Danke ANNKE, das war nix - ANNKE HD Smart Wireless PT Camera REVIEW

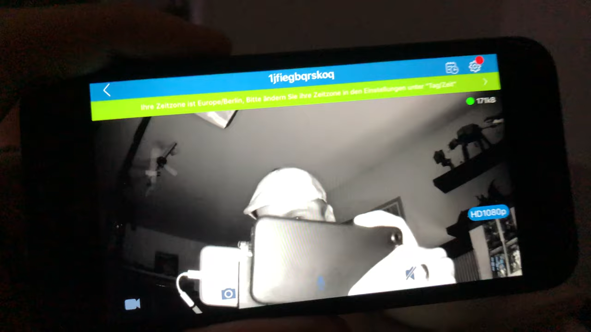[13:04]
Also hat eine gute Ausleuchtung, das Ganze. Kann man gut machen.
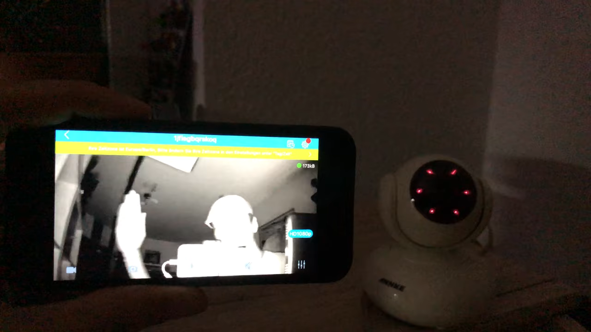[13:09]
Und er folgt dann auch noch hier immer der Bewegung, auch im Dunkeln.
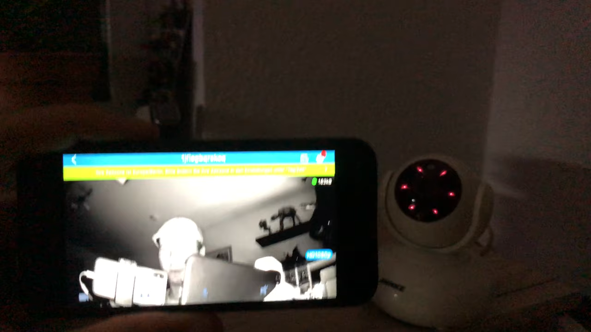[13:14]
Wenn ich hier mit der Hand ein bisschen hin und her wedle, das geht in Ordnung. Aber so insgesamt, muss ich ganz ehrlich sagen, bin ich hier nicht so begeistert.
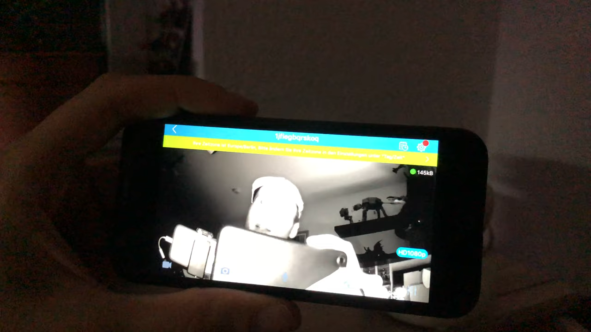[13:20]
Da habe ich schon bessere Kameras getestet und kann hier nicht wirklich eine Kaufempfehlung abgeben für die Anke-Kamera.
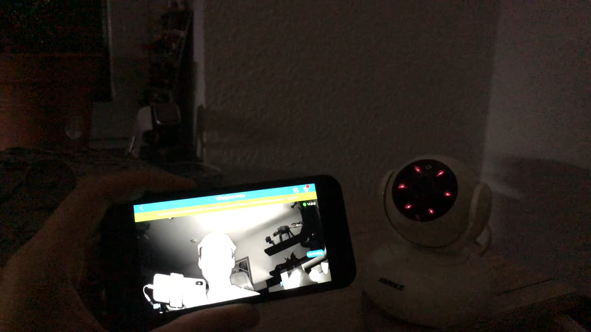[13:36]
Und insgesamt der Verfolgungsmodus, der wirkt ein bisschen sehr, naja, sehr nervös.